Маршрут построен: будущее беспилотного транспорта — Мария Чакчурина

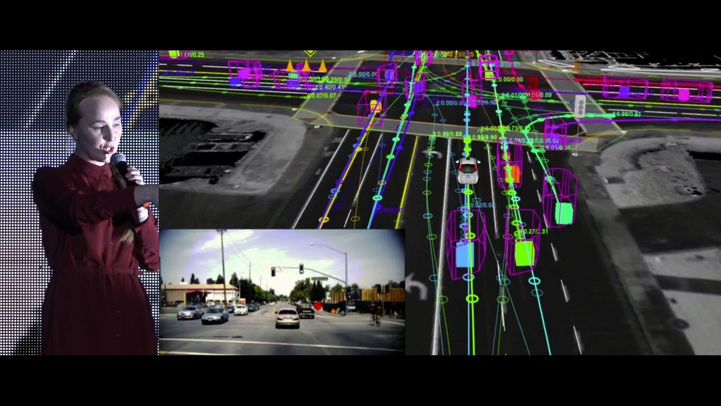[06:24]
Снизу у нас картинка с фронтальной камерой, которая смотрит вперед, а коробочками на схеме отмечены другие участники движения. Вот мы видим, что спереди, ну там мне, наверное, не очень видно, но спереди есть те же самые две машинки, слева видно машинки на встречной, еще есть велосипедист справа, мы понимаем, что мы находимся на перекрестке.